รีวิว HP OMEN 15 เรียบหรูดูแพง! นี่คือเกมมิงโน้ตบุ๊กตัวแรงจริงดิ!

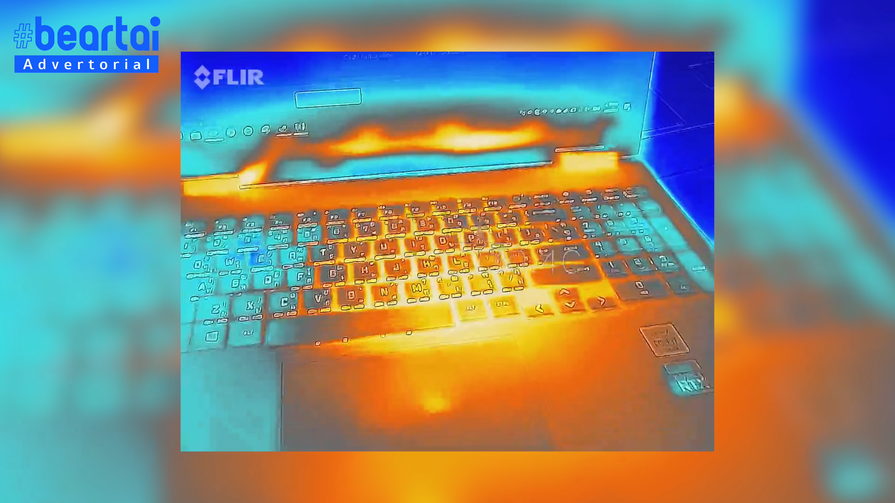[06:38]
บริเวณคีบอร์ดจะมองไม่ค่อยชัดแต่ว่าเท่าที่แผนอ่านตอนนี้ประมาณ 35 องศา Celsius
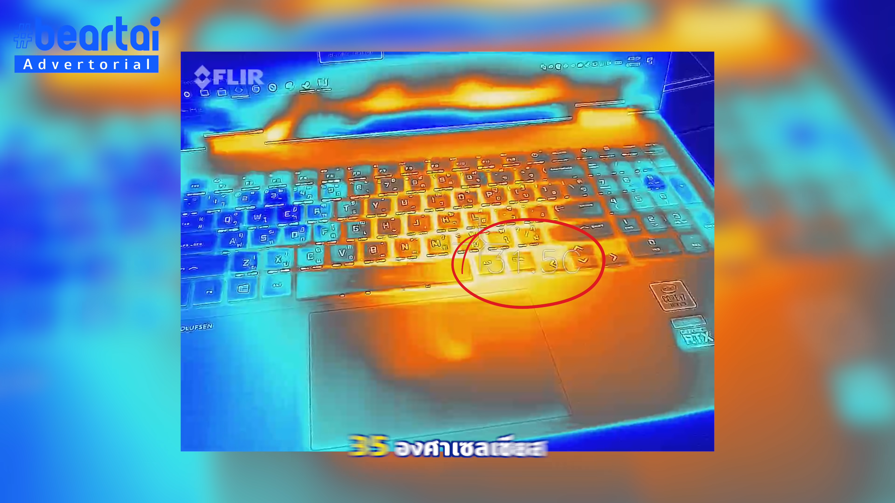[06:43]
แล้วก็ด้านล่างจอ 40 องศาตรงบริเวณข้อพับ
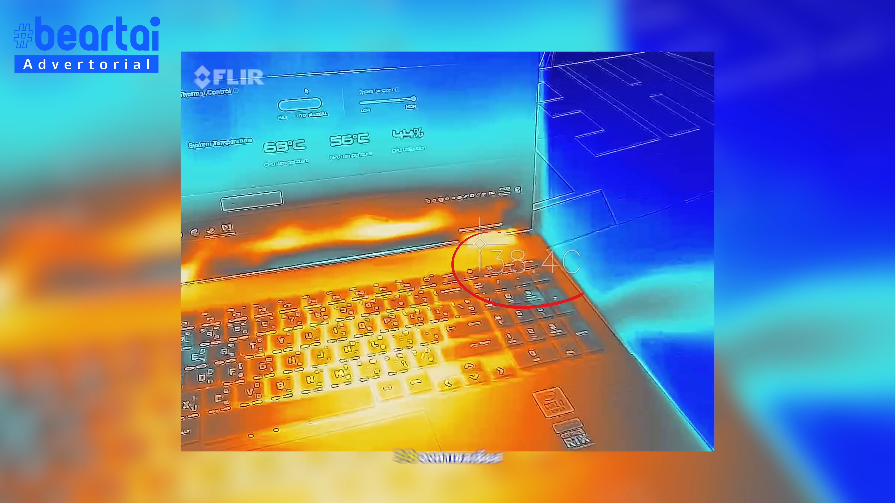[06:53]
ประมาณ 38 กลับมาดูที่คีบอร์ดอีกรอบนึงนะครับ